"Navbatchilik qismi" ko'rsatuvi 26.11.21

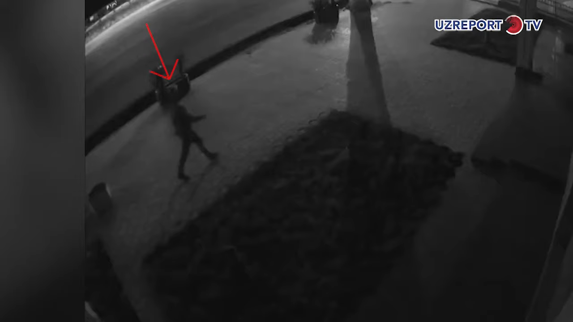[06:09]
Masalan, Yashnobod tumanida Matiz olib qochildi. Bunga sabab esa avtomobil kaliti o't oldirgichda qoldirilgan.